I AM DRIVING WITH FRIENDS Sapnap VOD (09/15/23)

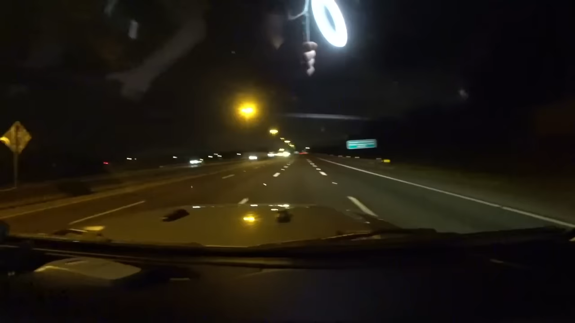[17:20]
We're on a road, as you can see. We should play Getaway Car by Taylor Swift. This guy's trying to race me. Should we race him? No, don't say that. No, that's not. It's TOS to race him. We're not actually racing.
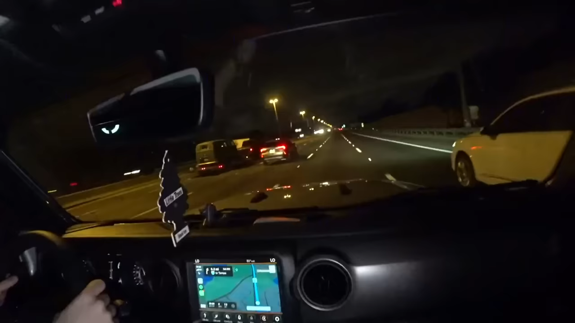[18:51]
Yeah. What? Whoa! Oh my god! Hey guys, don't race it against US. Guys, you're gonna have fun on Twitch, it's against US.